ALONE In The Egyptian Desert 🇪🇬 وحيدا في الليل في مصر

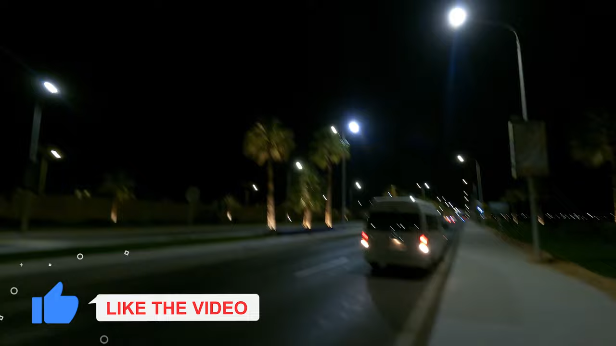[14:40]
Looks like I find a minibus. Let's see if this is gonna take me.